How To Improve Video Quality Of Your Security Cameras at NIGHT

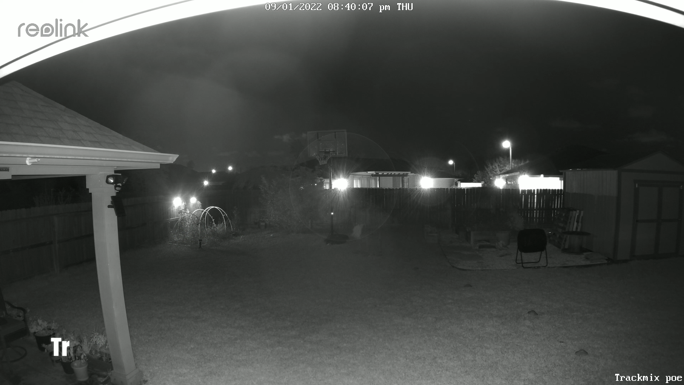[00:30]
which we will not be able to fix in this video, but we can improve its video quality. And generally, this will improve the video quality of any security cameras.
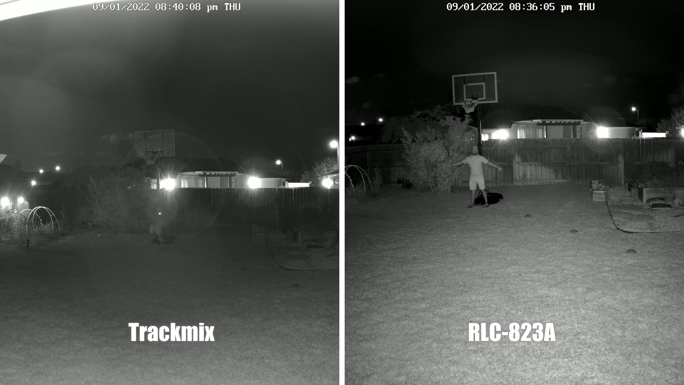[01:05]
There is the ghosting effect on the track mix in longer distances. And there are other few cameras that does this too. And this is because there is just not enough light. And the spotlight is not bright enough at that range.
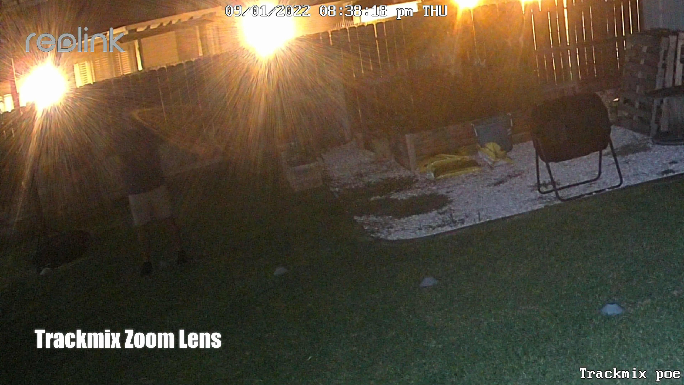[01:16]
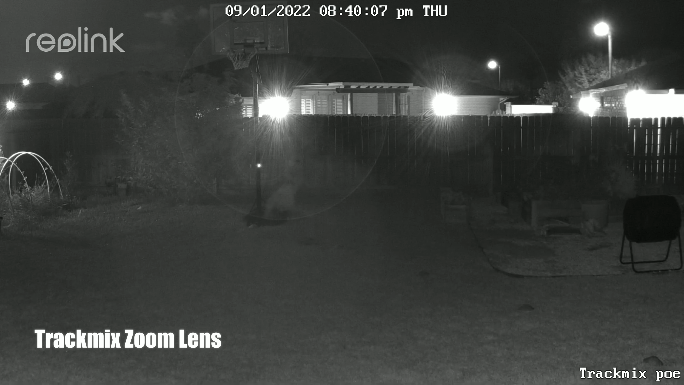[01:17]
And the same thing with its infrared LEDs. The difference with the 823A and why it has better video quality is that it has double the lumens or brightness on the spotlight and also on the range of its infrareds.
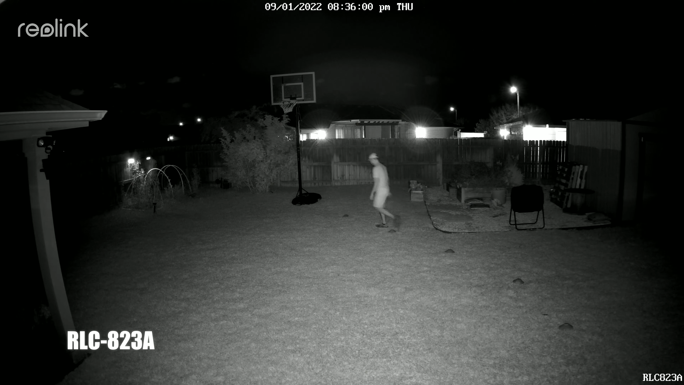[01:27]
Now, when I normally test these cameras, especially at night, I turn off all my backyard lights and also any other cameras that I have that have infrared lights.
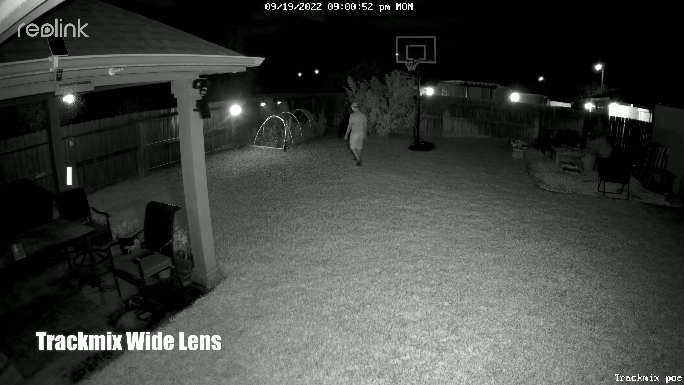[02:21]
The footage also looks better. What we can learn from this is that you can improve the video quality of your existing security cameras, aside from buying new ones, by trying to add more lighting in the area you want to monitor.